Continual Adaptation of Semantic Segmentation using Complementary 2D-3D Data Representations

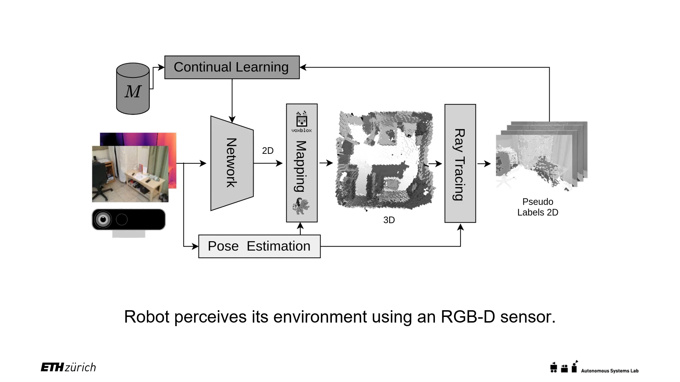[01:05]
An initial semantic segmentation is predicted from the captured 2D images.
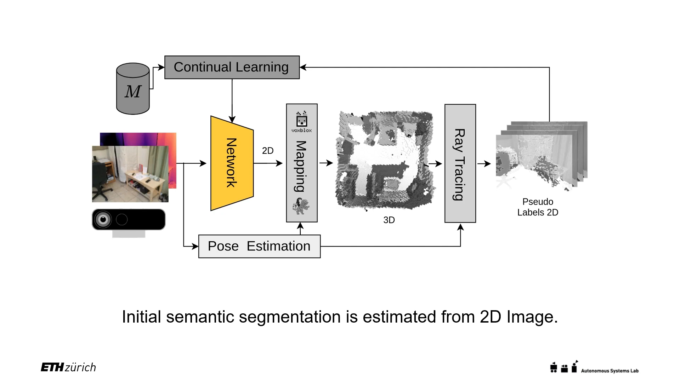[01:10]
Precise camera poses are estimated using an RGBD SLAM system.
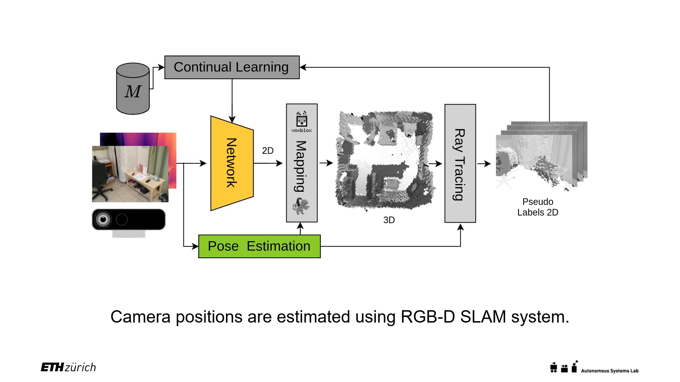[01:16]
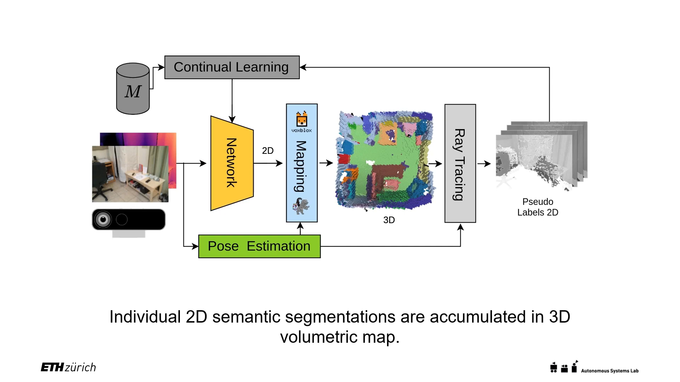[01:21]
Individual 2D semantic segmentations are accumulated in a 3D volumetric map. We can now ray-trace the map to generate pseudolabels.
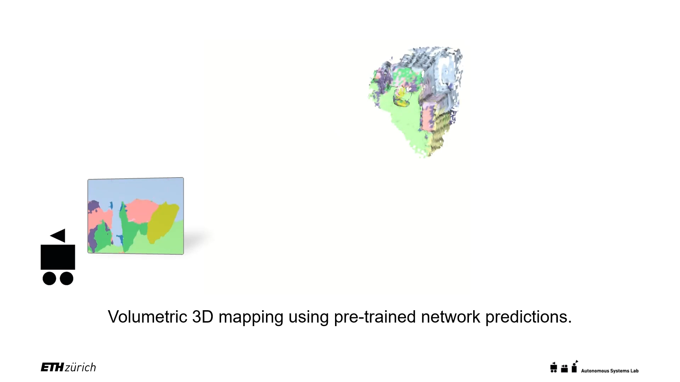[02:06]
To mitigate these failure modes, we perform 3D voxel-based semantic mapping, which enforces multi-few consistency.
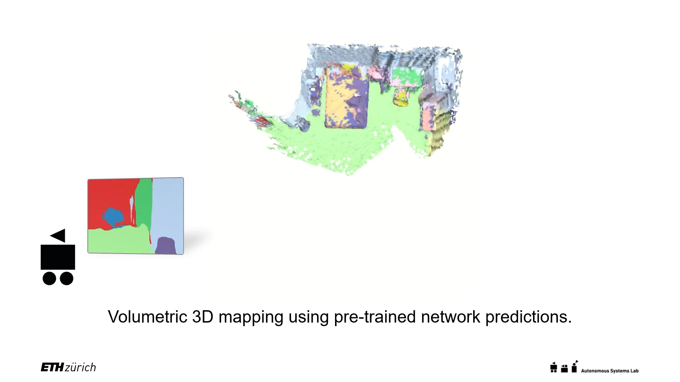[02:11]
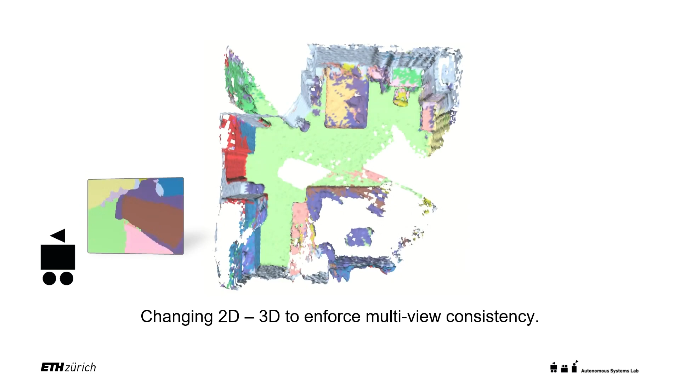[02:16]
Individual predictions are fused into the map in a probabilistic manner.